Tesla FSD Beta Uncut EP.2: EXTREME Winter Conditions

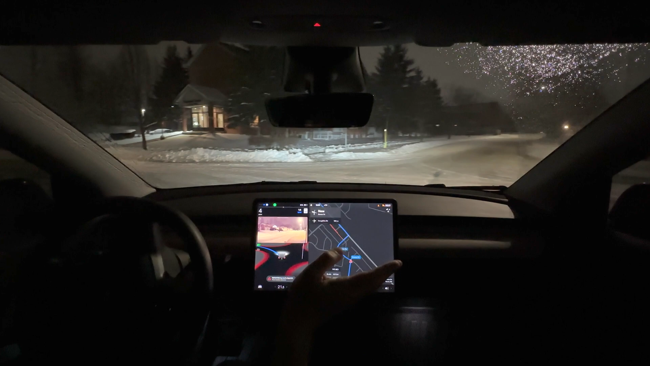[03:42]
It's a four-way stop. So I just, I'm giving it some, I'm pressing the accelerator here. It was kind of at a stalemate, but it's a four-way stop. I still have my foot on the accelerator. Okay. Let's see. Okay. Now it's, it's actually accelerating on its own. And we've got another stop sign here. Approaching pretty fast, given the icy conditions,